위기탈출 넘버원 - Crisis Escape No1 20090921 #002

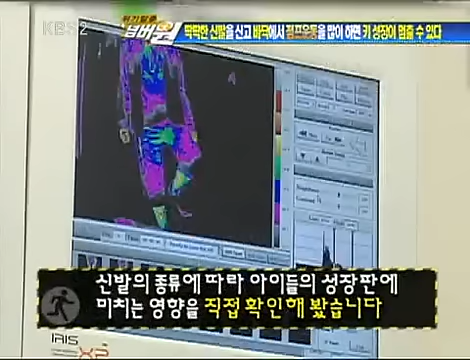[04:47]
신발의 종류에 따라 아이들의 무릎 관절 즉 무릎 성장판에 가해지는 충격의 정도를 적외선 열 집정기를 통해 비교해보기로 하는데 부모의 동의를 얻은 초등학교 각각 5,